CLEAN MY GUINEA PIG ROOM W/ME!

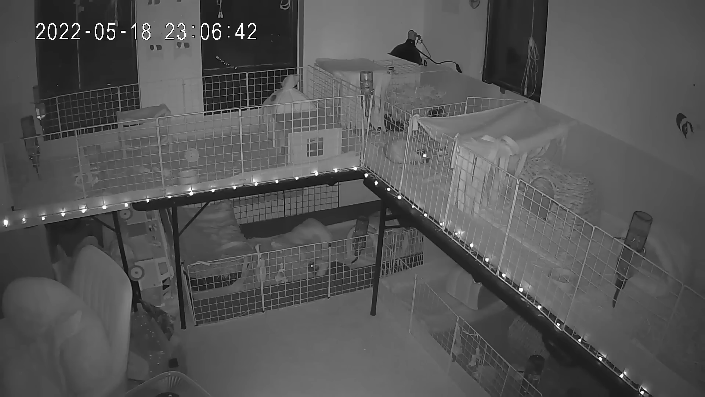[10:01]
The camera also has a night mode, which allows me to easily see what my piggies are up to at night. I love to be able to spy on them when I'm out of the room or out of the house or out of town and just see what they're up to, make sure everyone's doing okay, sort of check in.